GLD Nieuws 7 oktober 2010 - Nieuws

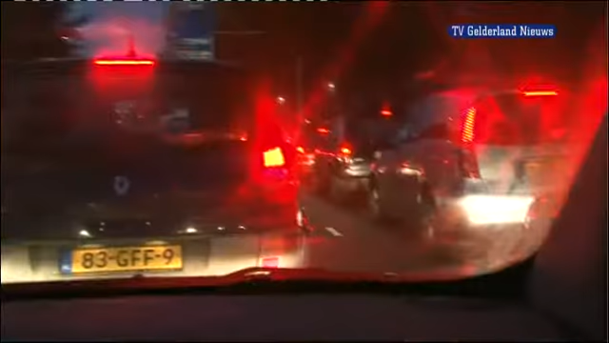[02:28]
Ik kom zo'n 26 stoplichten tegen dwars door Nijmegen voordat ik op de snelweg zit naar Arnhem.